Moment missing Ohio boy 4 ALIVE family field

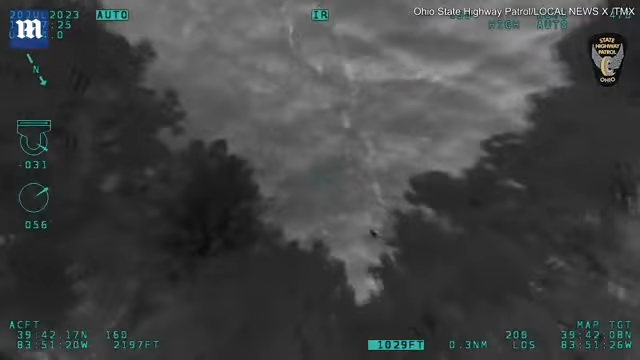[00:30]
Try for ground, I believe I've located him
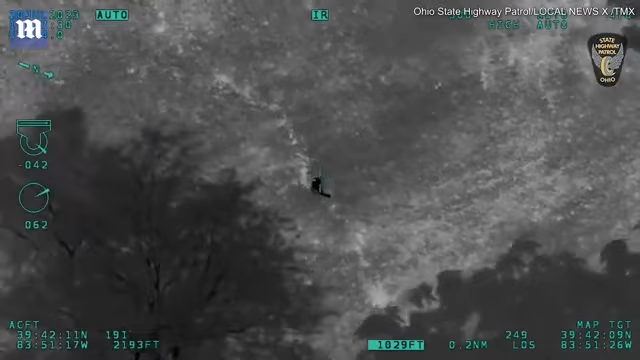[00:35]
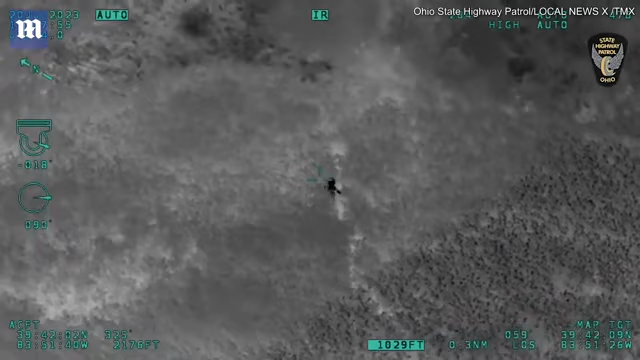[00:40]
He's in the corner of the bean field, walking around, walking toward the corner
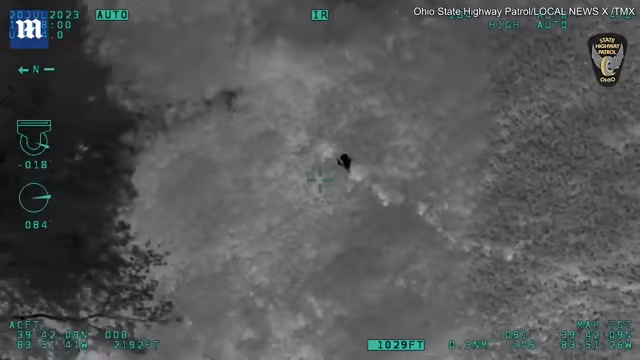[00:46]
He's working his way back south,
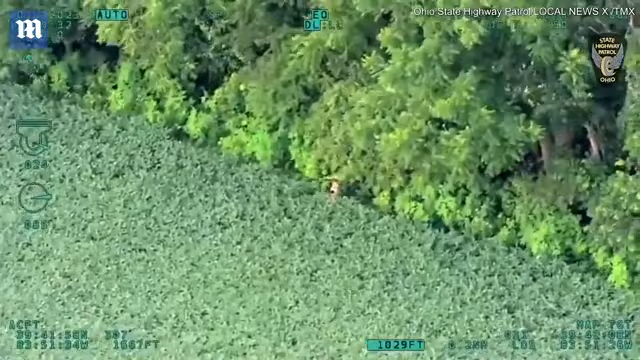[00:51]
he's right on the edge of the bean fielding in the tree line right there Alright, we're walking into the interior
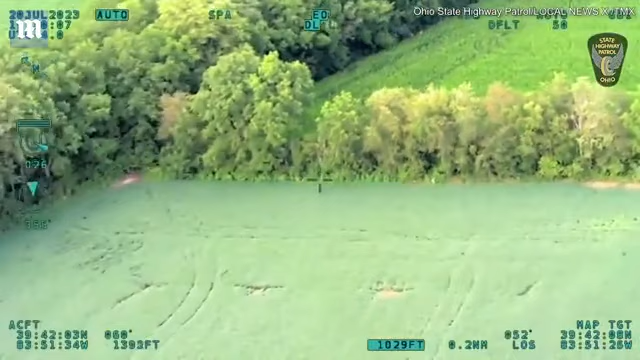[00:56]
Okay, I see them coming, they'll be directly off our nose here
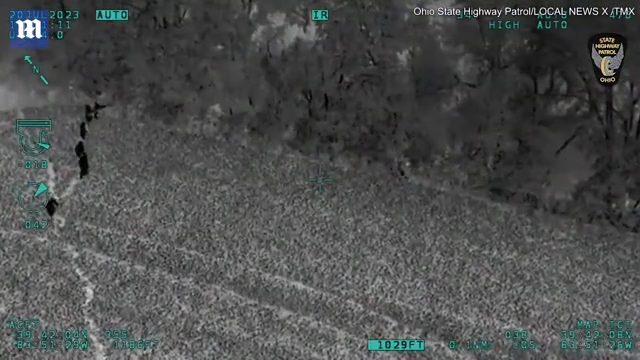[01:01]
Right, yep, right there, walk straight, that way right there, he's about 20 yards in front of you